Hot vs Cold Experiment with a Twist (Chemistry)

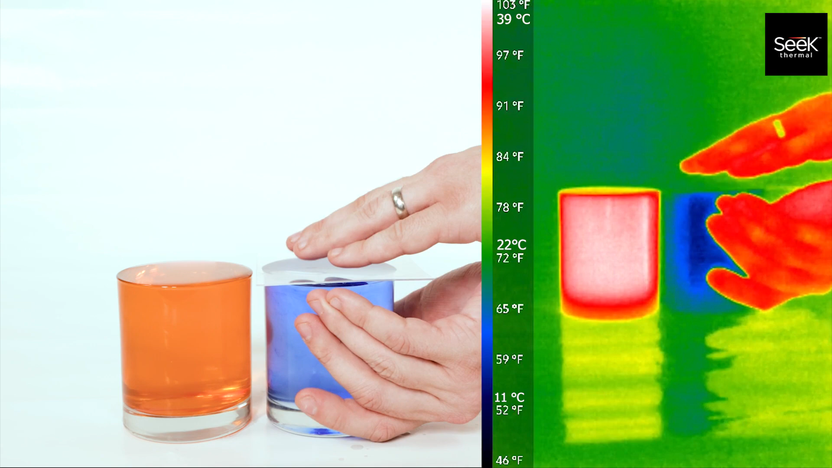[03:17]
On screen: scale bottom 46°F
Now it's important to note that the thermal infrared camera can't see through glass,
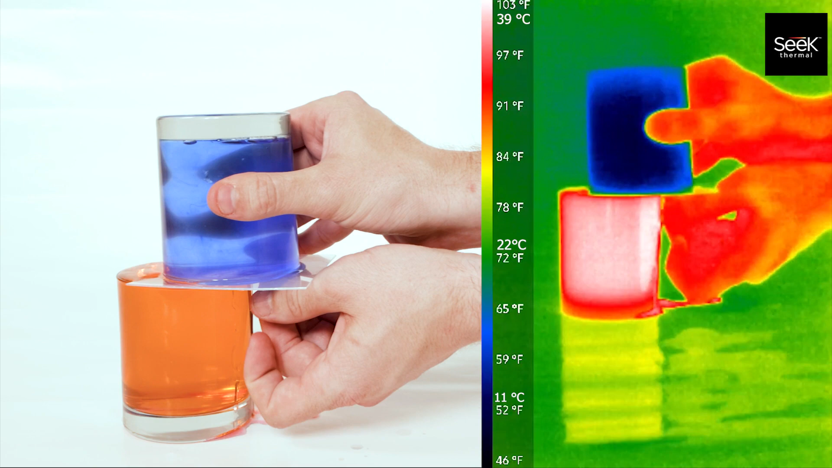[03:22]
On screen: scale bottom 46°F
so what it's going to be looking at is the wavelength of infrared light coming off of the outside of the glass.
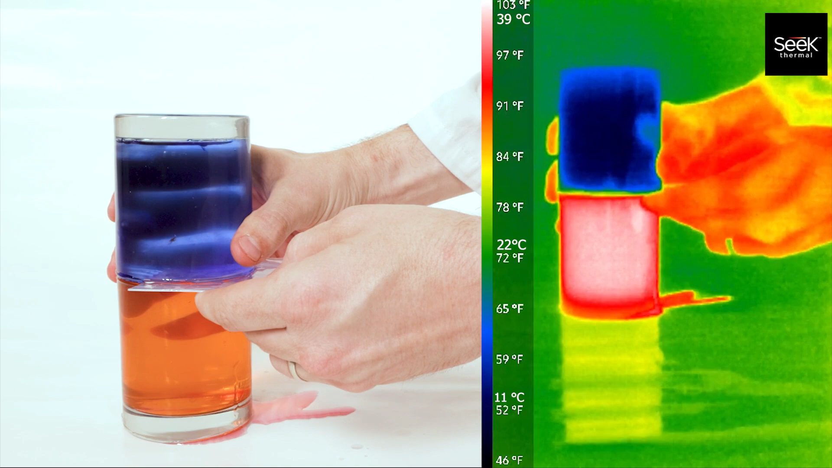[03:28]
And this is going to be directly related to the temperature of the glass.
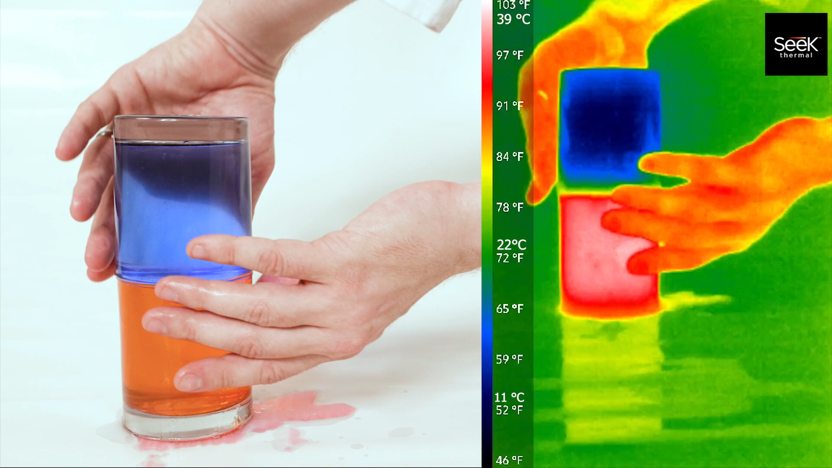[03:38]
On screen: scale bottom 46°F
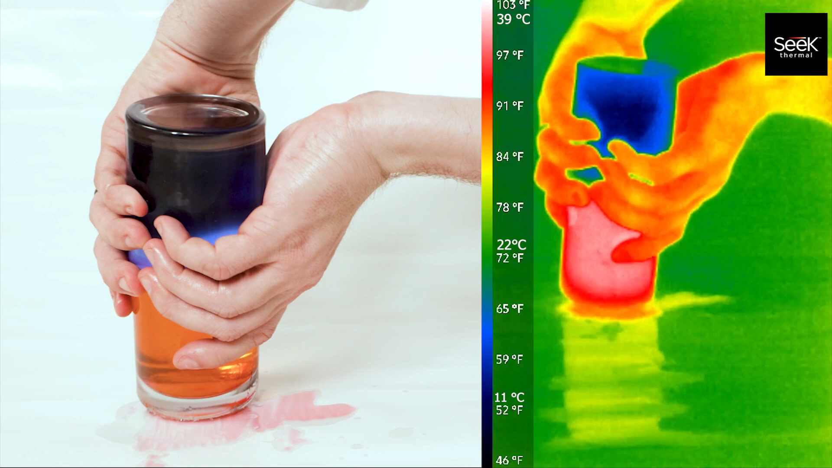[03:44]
On screen: scale bottom 46°F
And when we flip them upside down, you'll notice that the hot water transfers heat energy to the cold glass
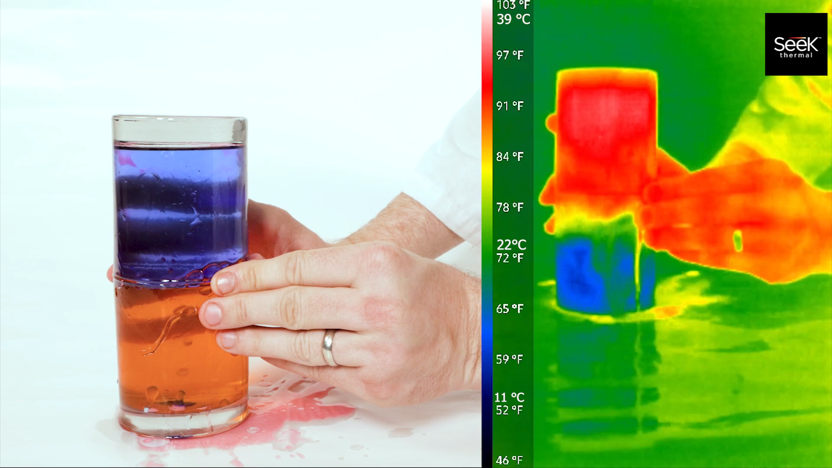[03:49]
On screen: scale bottom 46°F
faster than the hot glass transfers heat energy to the cold baby oil. But after we speed up the video, we notice that the water still has a much higher temperature than the baby oil, according to the thermal camera.